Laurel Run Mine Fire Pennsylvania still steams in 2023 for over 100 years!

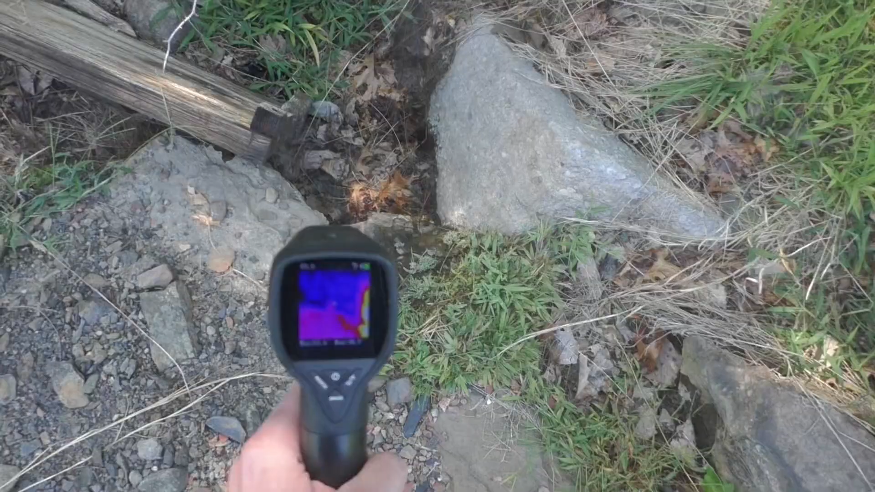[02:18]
here's where the heat is coming from.
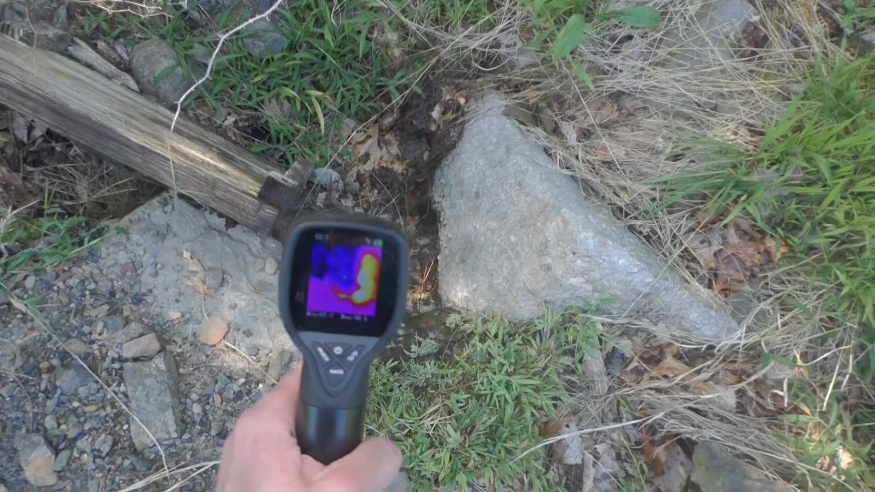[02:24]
See right there, right next to that rock.